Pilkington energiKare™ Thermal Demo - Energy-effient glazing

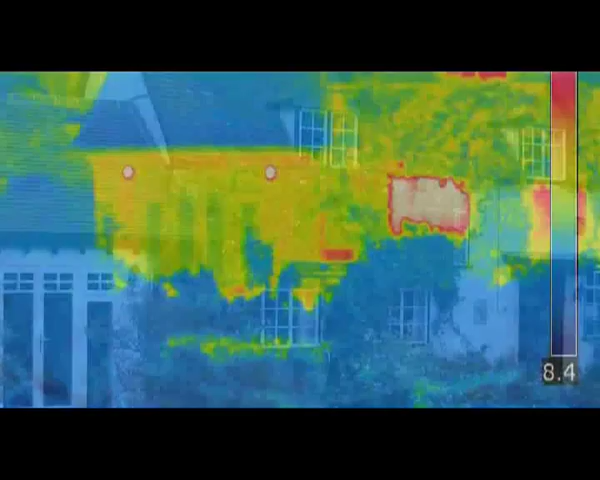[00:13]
To the eye they are identical but thermal imaging tells a different story.
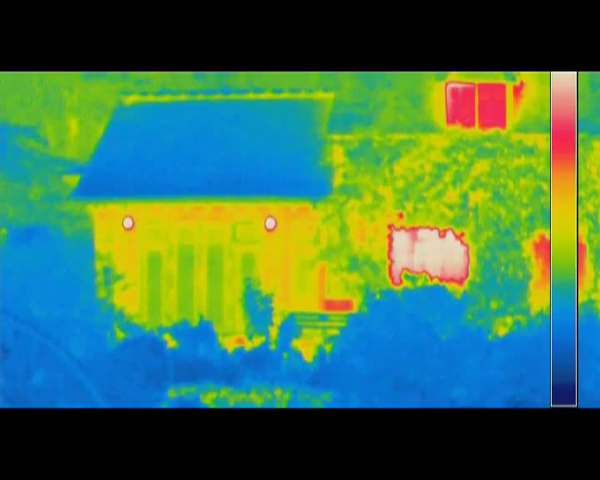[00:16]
The green colour of the Pilkington Energy Care windows in the kitchen
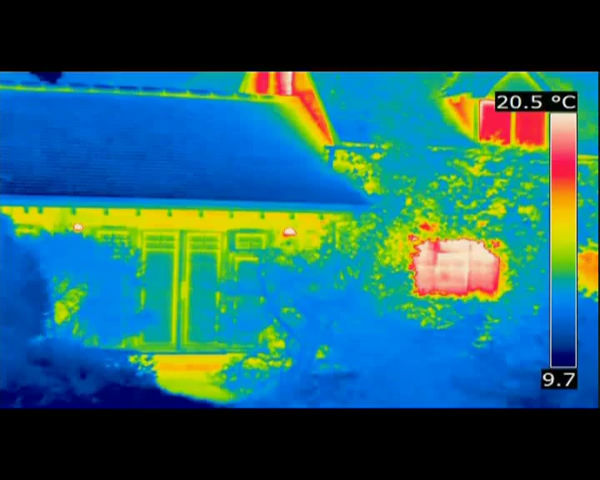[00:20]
On screen: scale top 20.5°C
extension shows that very little heat is escaping from the room.
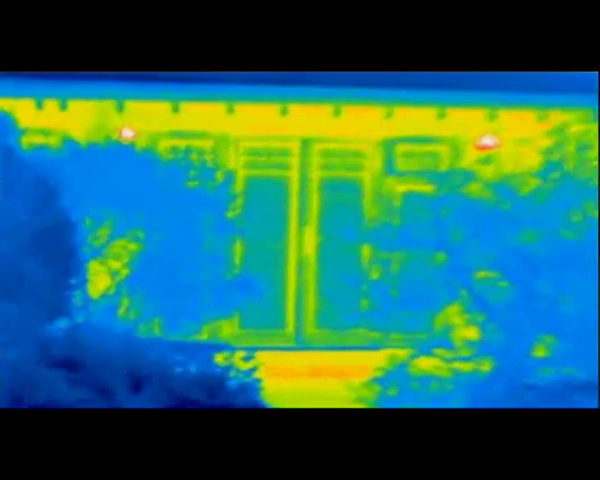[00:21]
But the red colour of the original single glazed
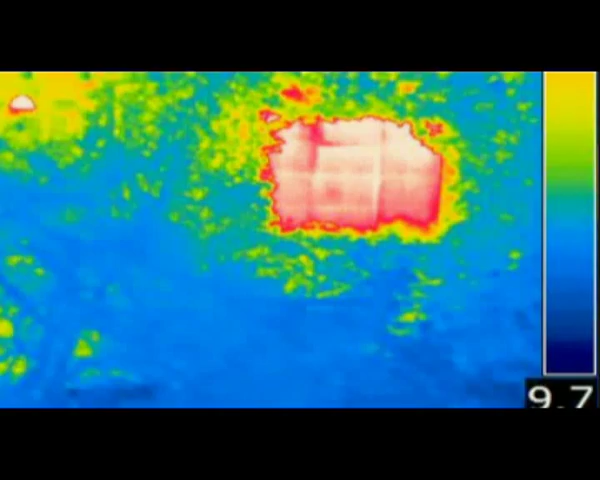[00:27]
kitchen window shows it to be losing significantly more heat.